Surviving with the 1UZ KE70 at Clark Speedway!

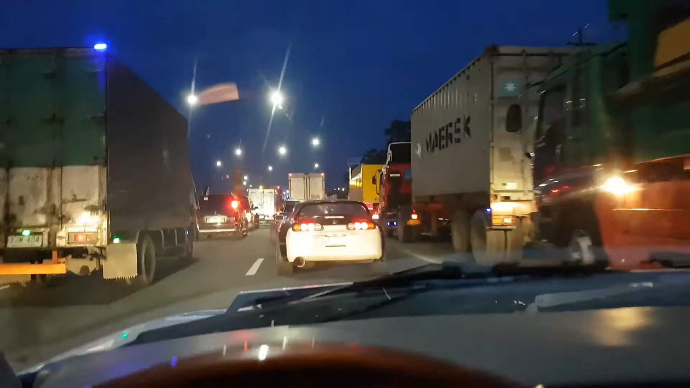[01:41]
And of course, it wouldn't be the Philippines without massive traffic.